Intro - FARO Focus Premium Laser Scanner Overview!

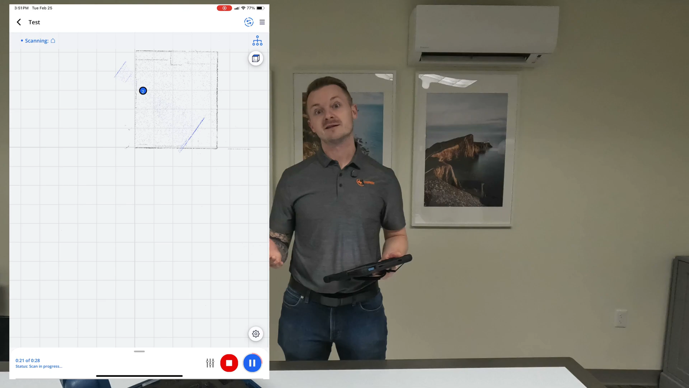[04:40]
It doesn't need to be within view of anything else that you're scanning. It's just to calibrate that camera on top.